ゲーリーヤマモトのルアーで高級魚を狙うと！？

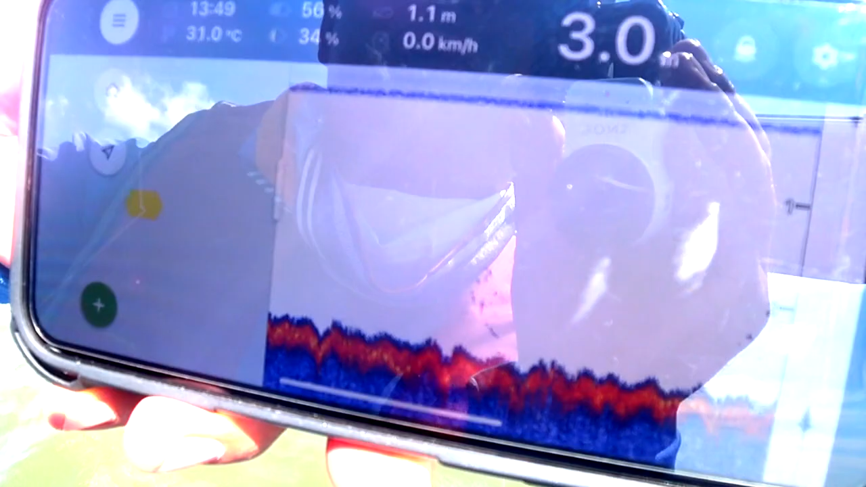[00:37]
投げてね、Wi-Fiで繋いでで、水深が見れるんで水温とあとは今日はもうね、